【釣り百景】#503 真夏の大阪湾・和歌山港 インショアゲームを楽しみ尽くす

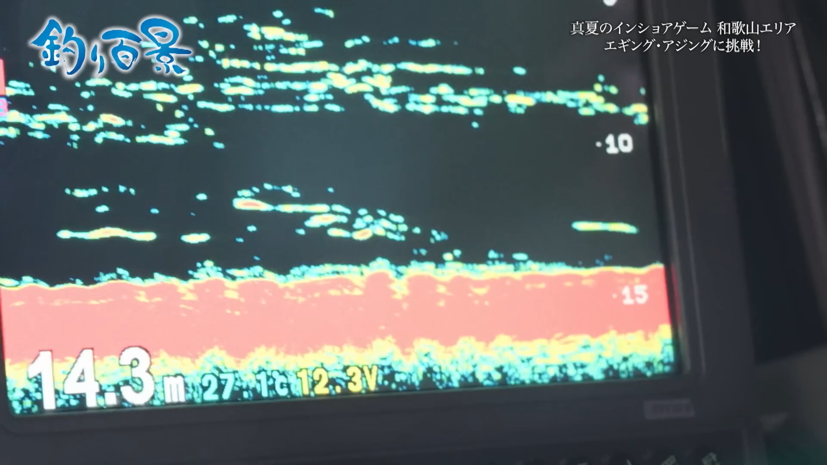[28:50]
On screen: depth 14.3 m
これ魚の反応はあるがなかなか本命のヒットにつながらないいやー繊細で面白いですよまあその専門ロッドの凄さっていうのは出てますよね